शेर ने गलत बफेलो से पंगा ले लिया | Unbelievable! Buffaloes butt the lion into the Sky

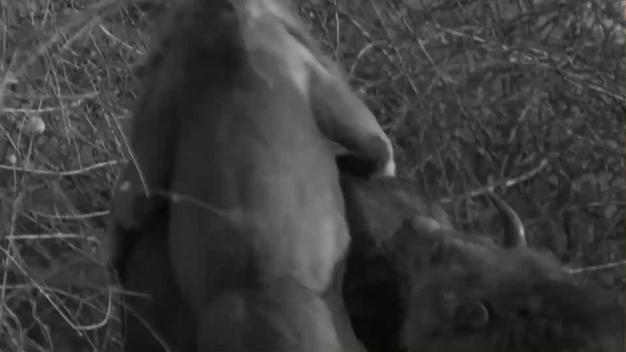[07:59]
ایک بفلو کو پکڑنے کی کوشش کر رہے ہیں یہاں پر ہم یہ دیکھ سکتے ہیں کہ یہ شیر
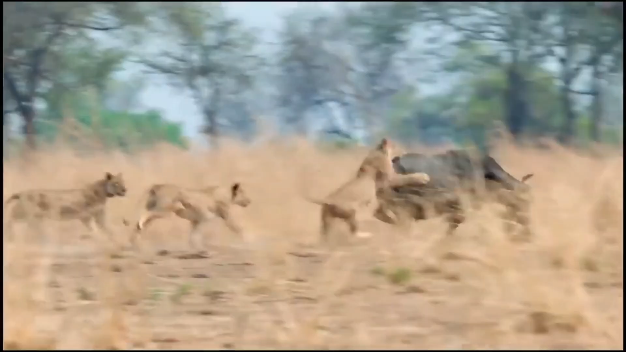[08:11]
کتنے مشکت کر رہے ہیں یہاں پر بفلو آکار میں بہت زیادہ بڑا ہے اس لیے اس بفلو کو کابو کرنے کے لیے ان
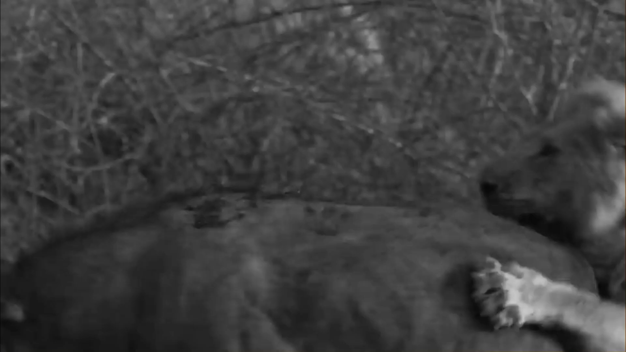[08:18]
شیروں کو بہت زیادہ محنت کرنی پڑ